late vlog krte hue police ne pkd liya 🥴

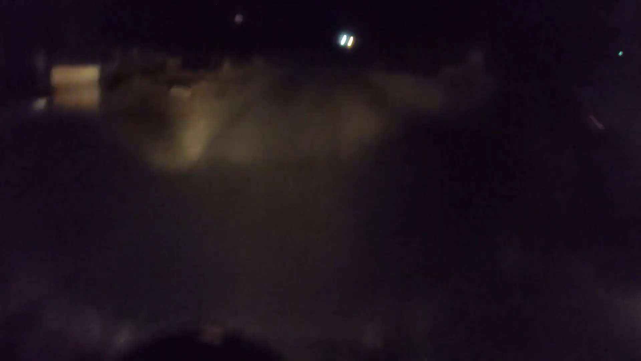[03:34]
सुनसान रास्ते में मजा आ रहा है वापस से, पेड़ भी नहीं दिख रहे अभी तो, मतलब मुझे तो दिख रहा है कैमरे में कुछ भी नहीं दिख रहा है।